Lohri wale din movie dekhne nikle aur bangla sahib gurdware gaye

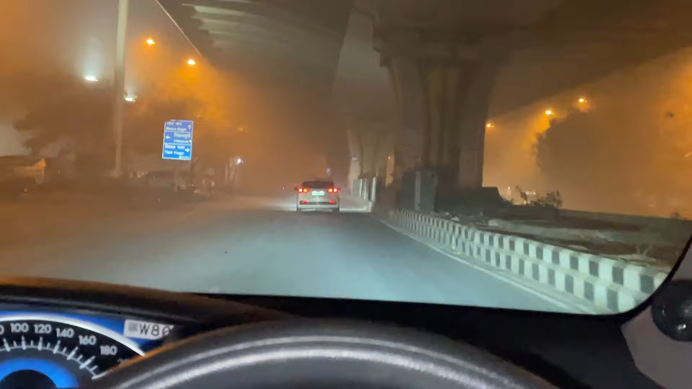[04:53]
तो भाई इदनी तकडी दोन दो रही है ना मलब यहां से इस गाड़ी के आगे बाद में कुछ नहीं नहारा रहा अभी
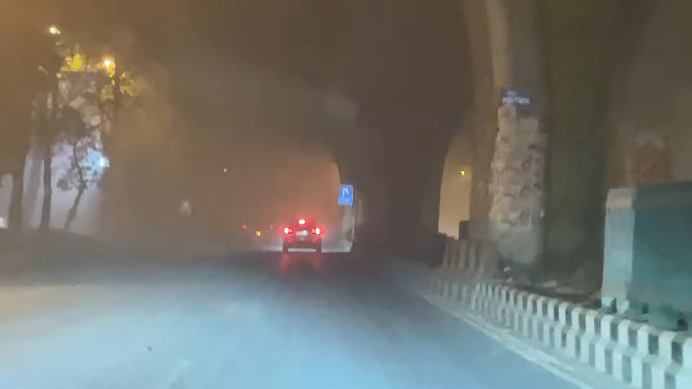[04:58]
तो थोड़ा बहुत मल जैसे फ्लावर के नीचे तो नहारा रहा है बाकि अभी दूसरे खुले रोड पे तो भाई बिल्कुल भी नहार नहीं आयागा
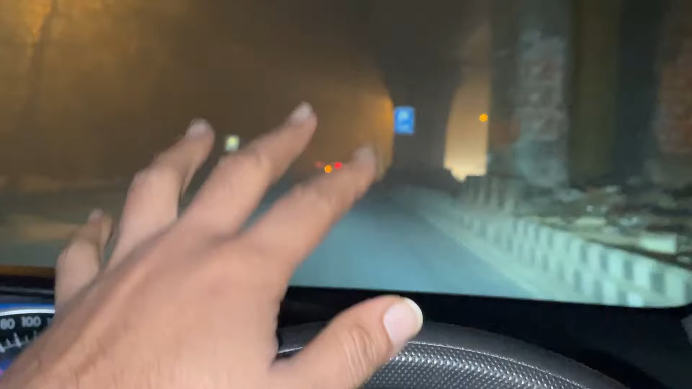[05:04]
बाई विजिविल्टी चैक कर लो जीरो जीरो
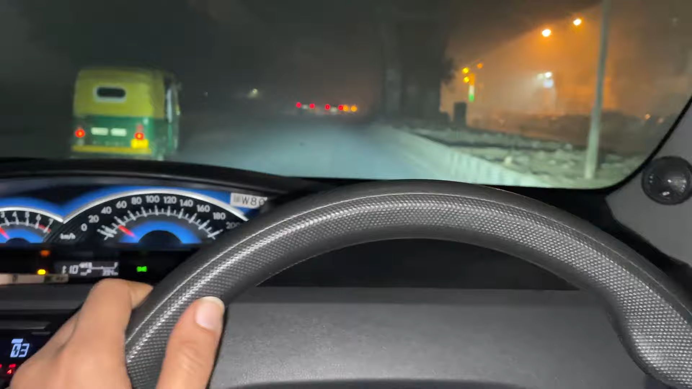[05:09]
एक दम खता हुं देखो डिपर मार रहे द्वाई तो जाके कुछ थोड़ा बहुत नहीं नहीं
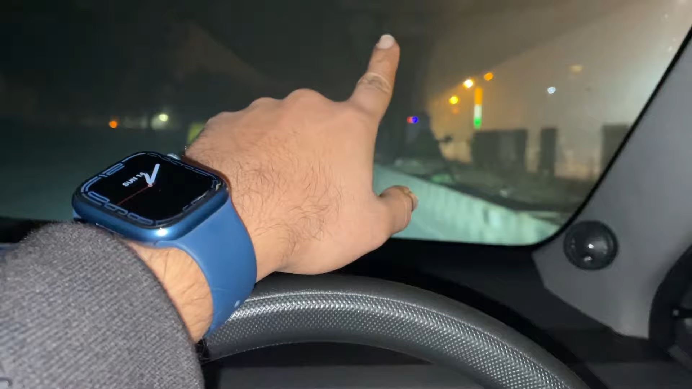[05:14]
आ रहा था इतना ब्लाइंड स्मॉट कर दिया बिल्कुल तो यह देख लो सक्टी मंडी का समान आना चुरू हो गया और
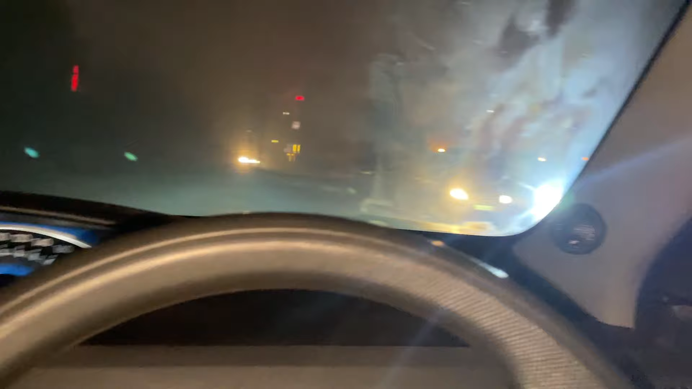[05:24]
अपने � भी घर पोँचने वाले हैं से एक तो धुंद भाई बहुत जाड़ा वाली दुंद हो रही है लोग कुछ भी नेजर नहीं आ रहा भी यहां से कम से कम अपने को लगेगा कम से कम